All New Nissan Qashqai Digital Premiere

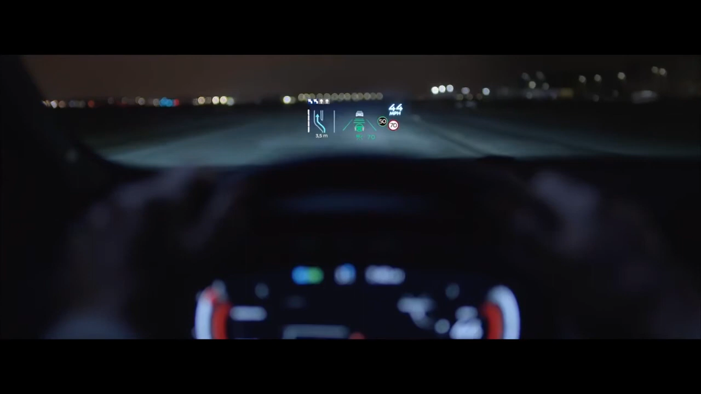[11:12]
You get all the essential information within the driver's line of vision. This is a very cool technology.